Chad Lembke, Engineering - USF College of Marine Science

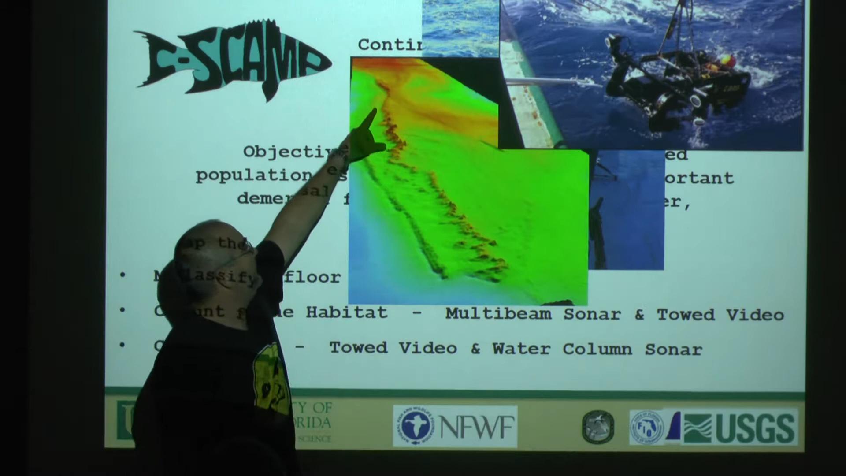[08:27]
can see there's a ridge there right and that's probably rock and maybe this is sand over here right well to make sure of that we tell a video system that we developed at COT called the CC bass it's got six video cameras and CTD fluorometer a bunch of other sensors that all synchronize the data and and catalog catalog it in a sequel database and we
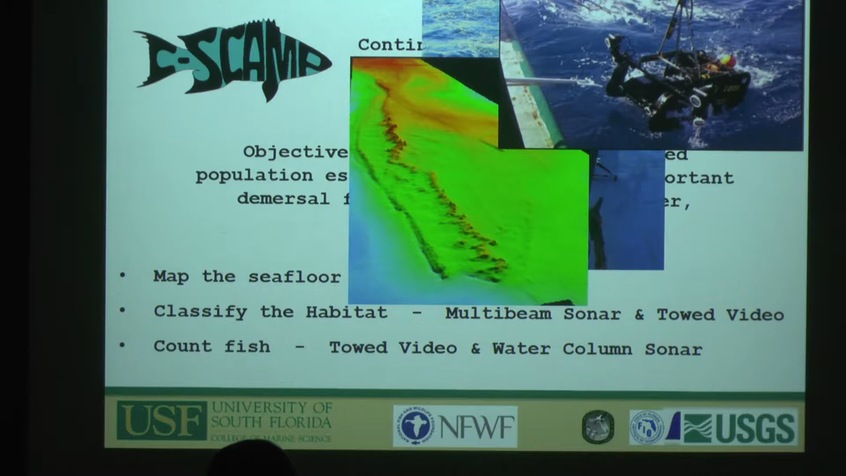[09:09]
hours a day creating lots and lots of video that has to be watched and at the same time of looking at the bottom to ascertain what that bottom is to understand a map of what that bottom might be and make sure that that is rock versus sand we also get to count fish or turtles or other things right and at the same time we're doing that we get water column sonar from the boat through an EK 80 or EK 60 simrad sonar system that can get calibrated
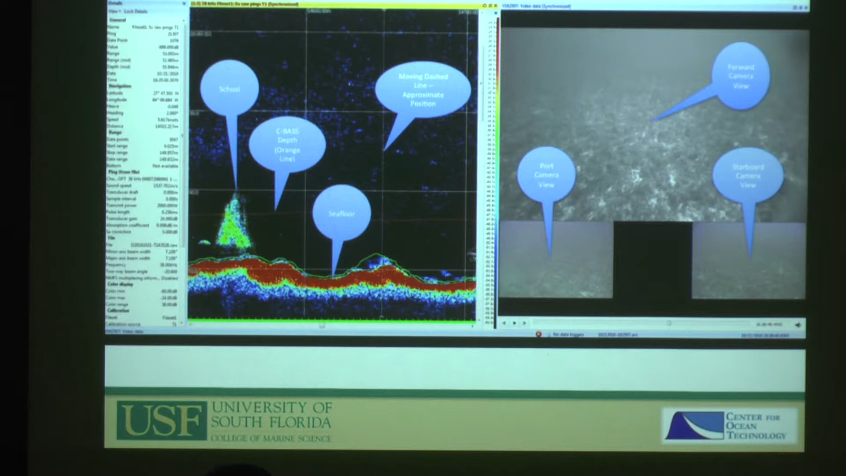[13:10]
the video is a little bit behind the boat because the the sonar is on the boat so this is the sonar
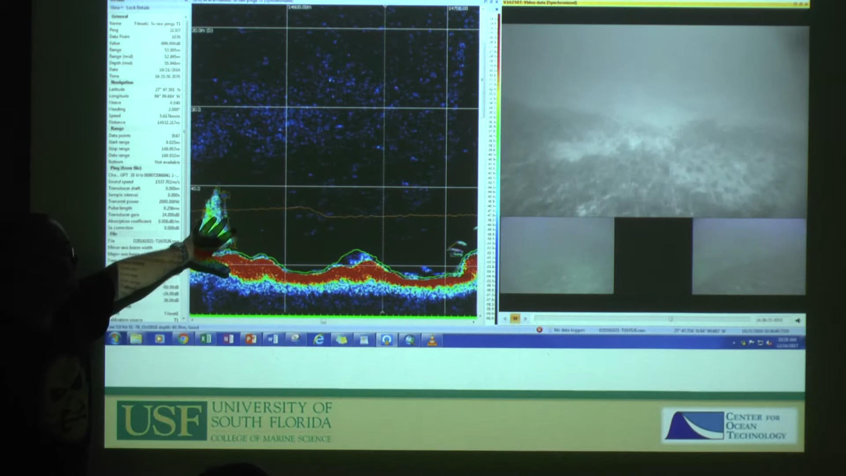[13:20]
and this is the video we have forward-looking in two side cameras
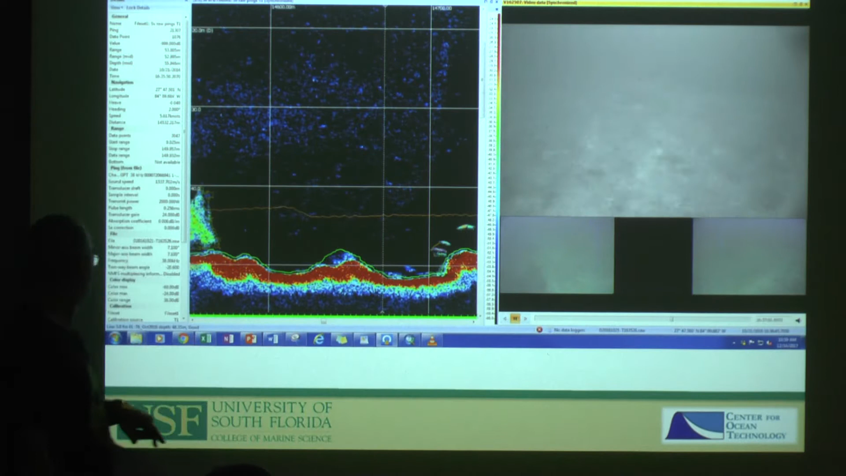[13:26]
the sea bass to body is this brown line
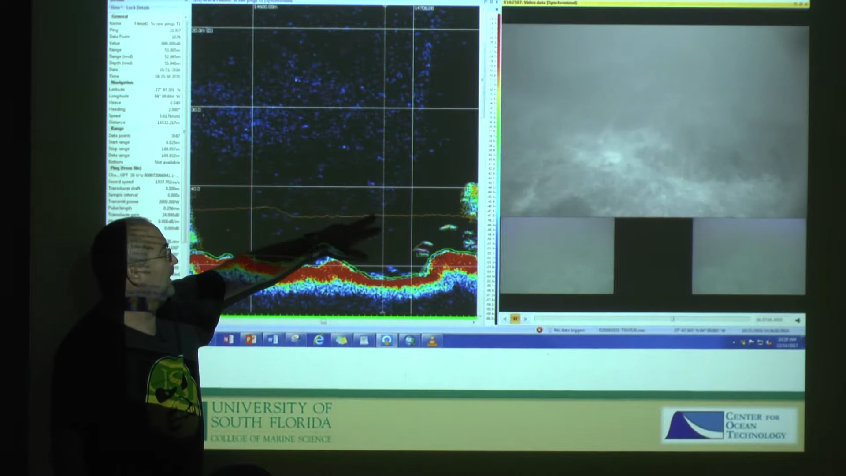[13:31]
and this white line so the sea bass is right there and so this is what the sonar
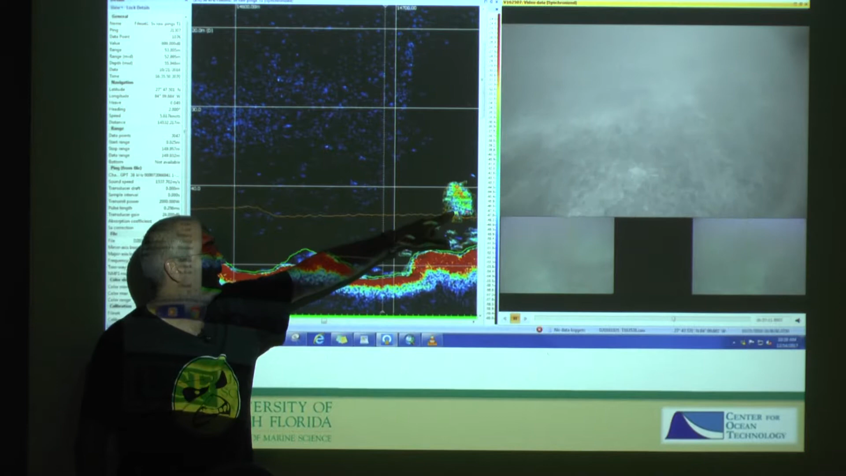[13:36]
is seeing as the boat passes over it and then you can start seeing all we're gonna get ready
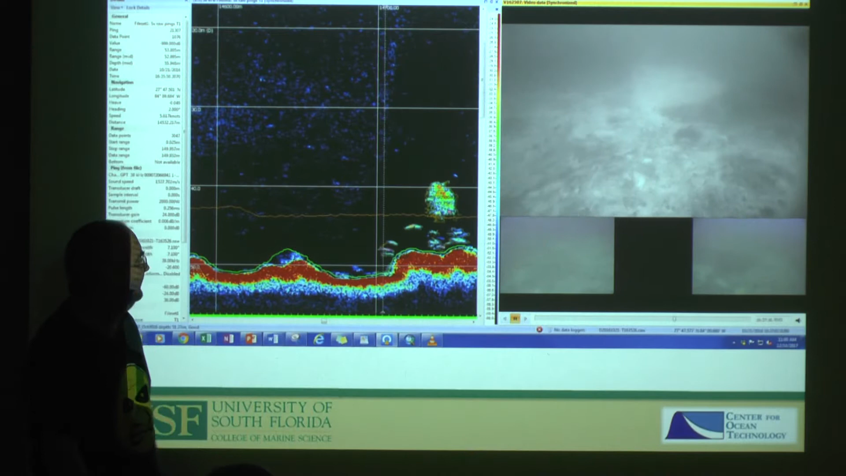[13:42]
to come over a ridge here and you can start seeing the ridge
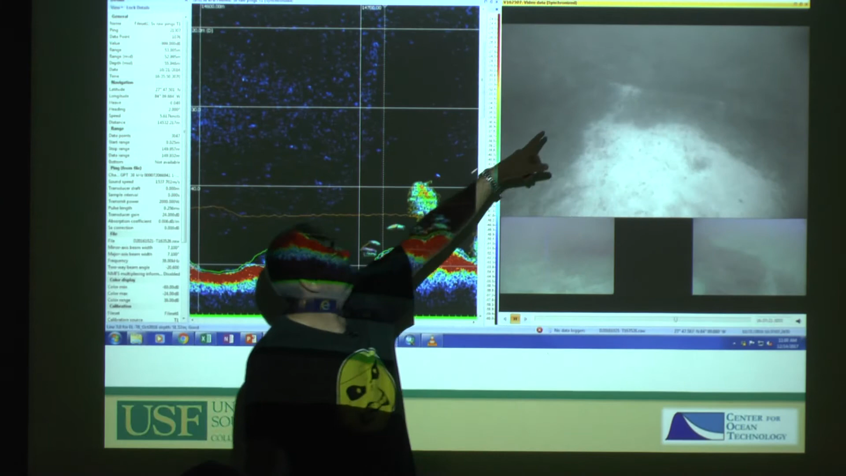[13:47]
and then what is all this stuff okay so we know it's fish
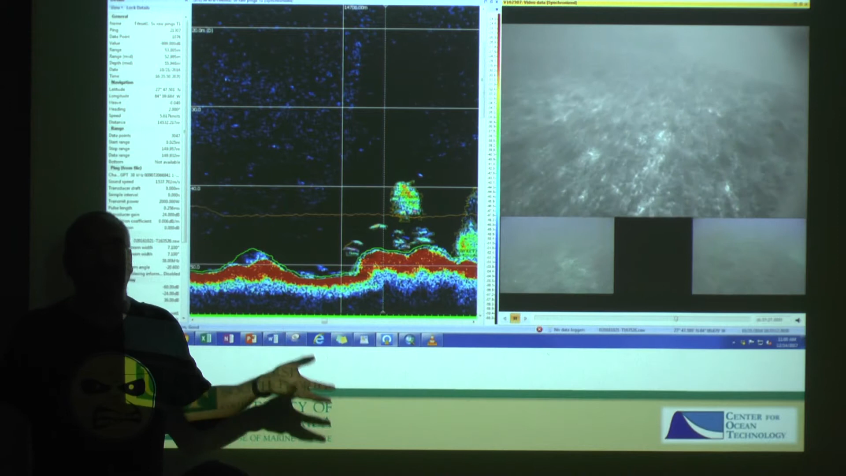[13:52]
but we don't have no idea what it is then you start using the video it's a oh that's a bunch of
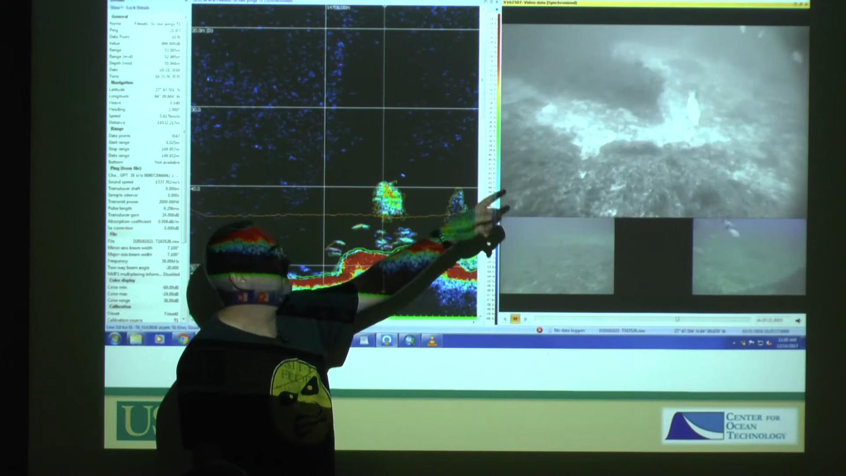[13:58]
gray snapper gray snapper so
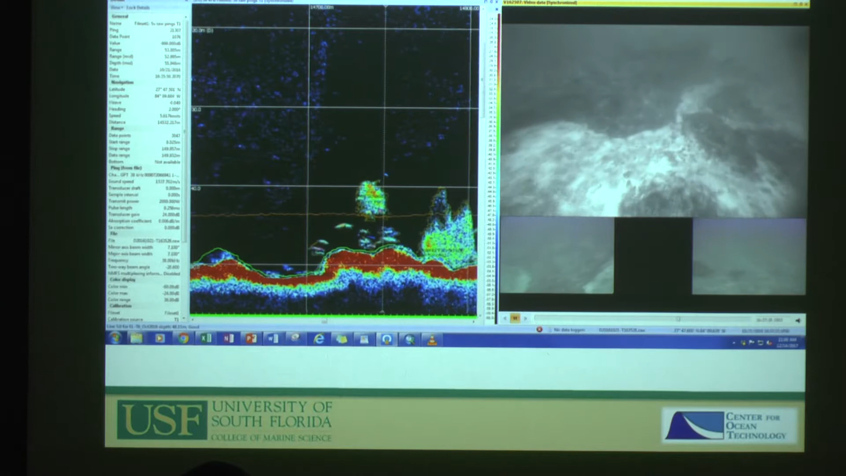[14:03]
comparing those guys again comparing those two technologies gives you insight into what each is good at doing
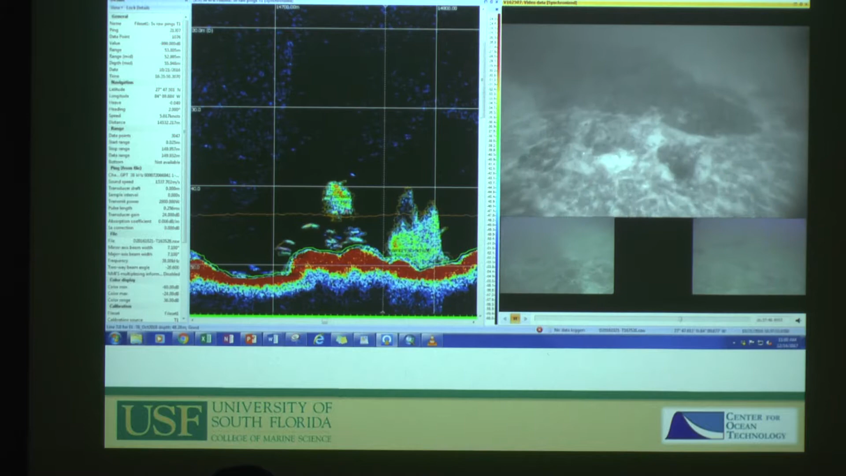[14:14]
so part of the end game of this of this project is though to